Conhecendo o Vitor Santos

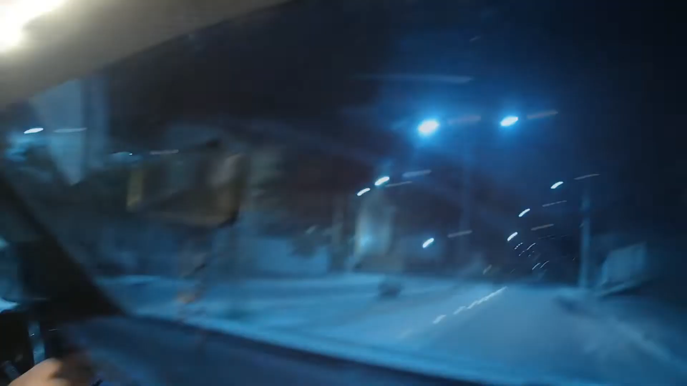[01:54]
Eita porra, rapaz, o Pokémon solto, gente, olha o Pokémon.
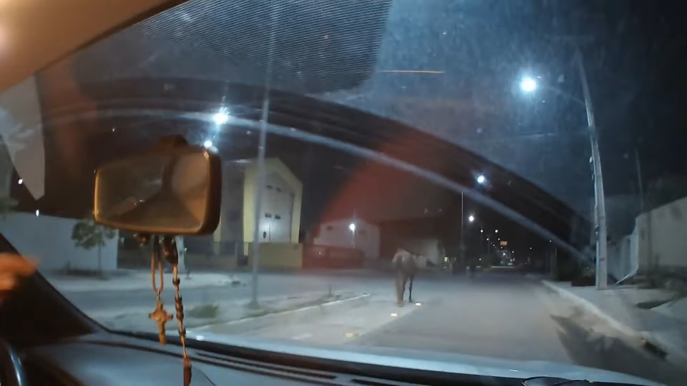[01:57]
Ele vai na faixa da bicicleta. Pokémon. Lógico que ele é... Liga a seta, cavalo. Ele não liga não.